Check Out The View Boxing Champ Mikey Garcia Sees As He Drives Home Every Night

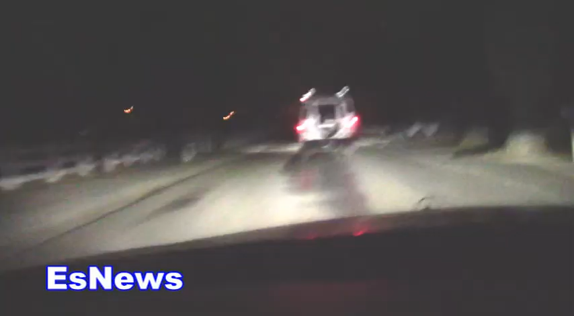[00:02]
I'm at least at back reporting boxing champion Mikey Garcia getting ready for
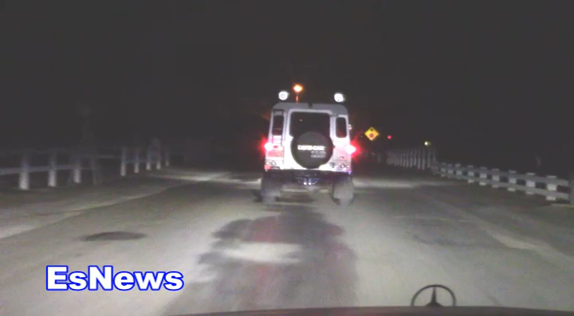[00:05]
Sergey Lipinets it's late at night here in Riverside California he's leaving the gym heading home after a
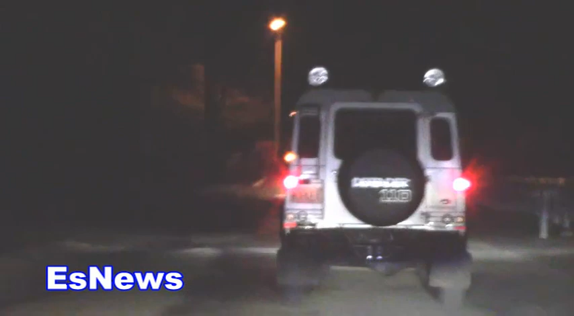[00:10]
long day we're gonna follow him see what the champion does three division champion going for his fourth division how he spends his time away from the gym
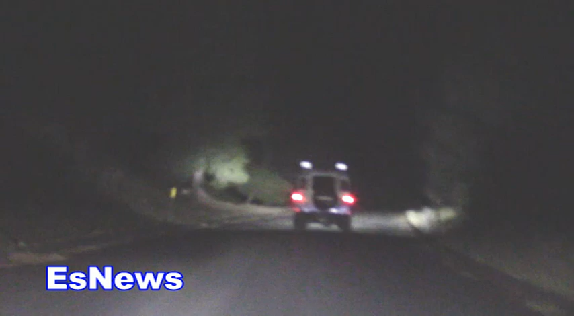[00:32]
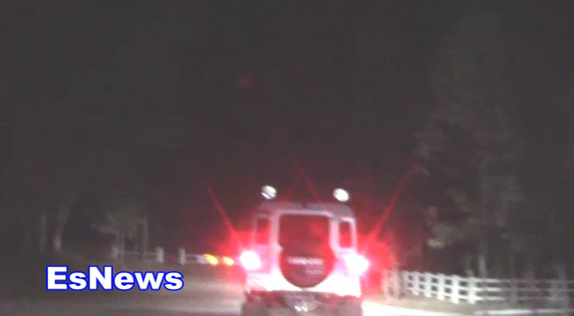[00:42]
as you can see no real street lights over here it's all natural it's dark here's the water well where the donkeys come to drink
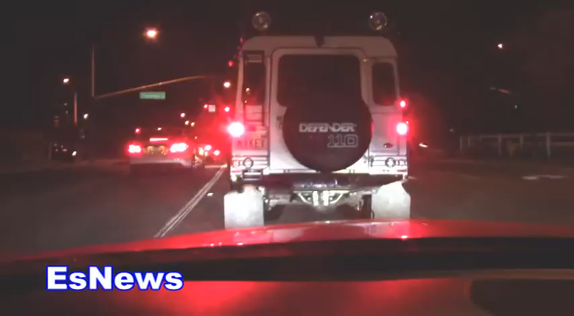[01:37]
how's it going everybody Mikey Garcia Sergey Lipinets Sergey Lipinets the 140 champion it's going down
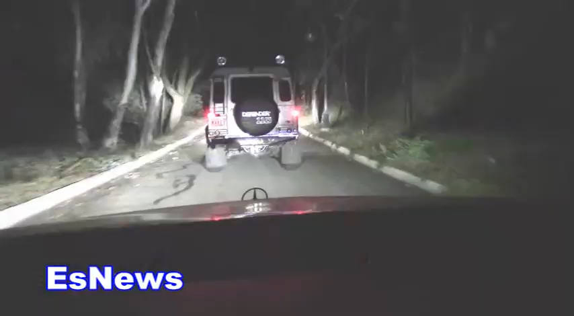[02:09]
it's an 11 acre ranch Mikey Garcia's home away from home some of the sparring partners stay up here some of the teammates he has two cooks Frank the cook that's worldwide known and the new
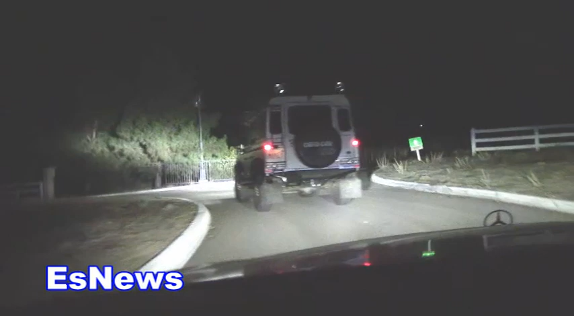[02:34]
cook Hector he cooks for a lot of boxing stars in Mexico you have of course Pita Mikey's nephew he's here you have Brandon one of Mikey's fighters you have Louie's here another fighter Louie Correa Brandon Glendon you have Rafa Mikey's right-hand man and here we are this is already we are on the premises right now a lot of orange trees